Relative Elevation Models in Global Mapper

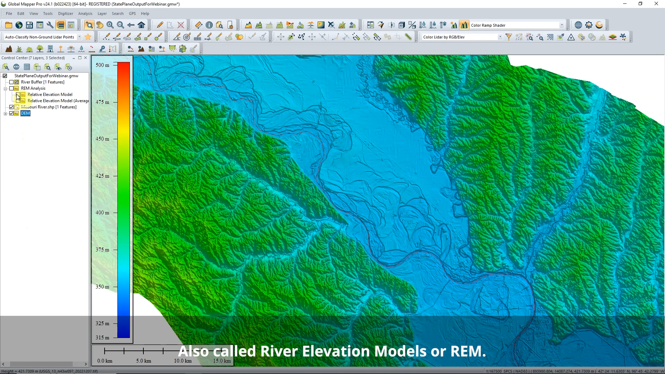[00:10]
Relative elevation models are made from a line feature and a DEM terrain layer. Elevation values in an REM are changed to exaggerate the
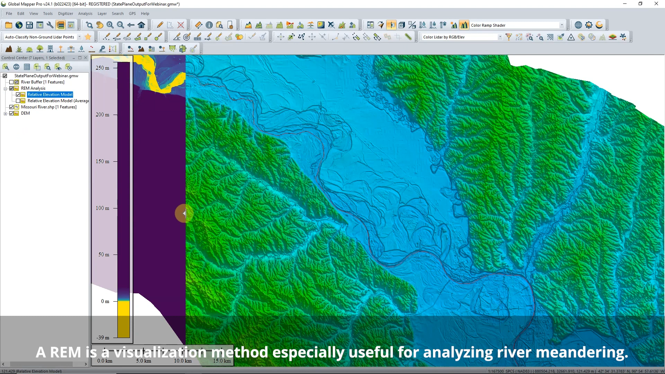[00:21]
lower elevations around the line feature and ignore higher elevations.
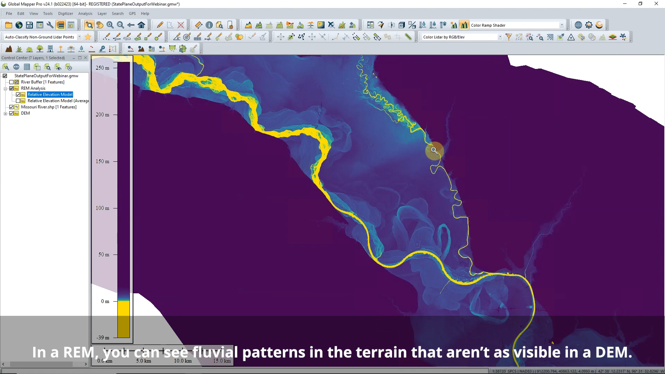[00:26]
For example, we already know that rivers flow downhill,
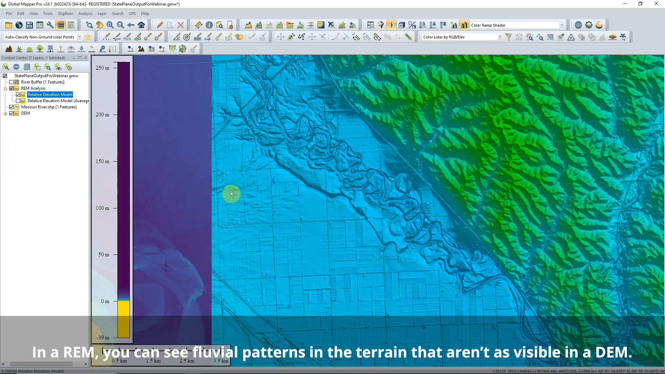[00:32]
so a regular DEM with elevations compared to sea level doesn't show patterns in the lower elevations. To create an REM,
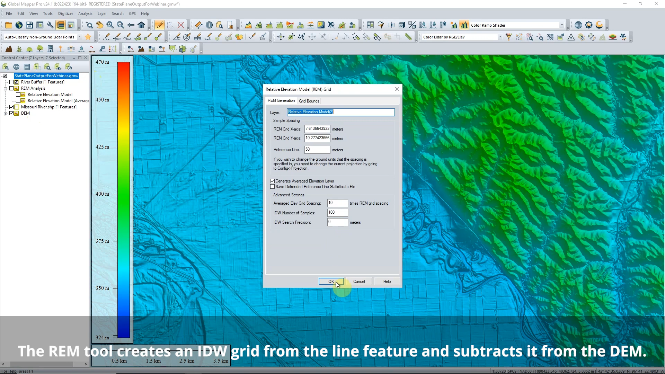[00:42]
use the Create Relative Elevation Model tool from the Analysis drop-down menu. The settings in the tool affect the REM's resolution. Are yellow and purple not your jam?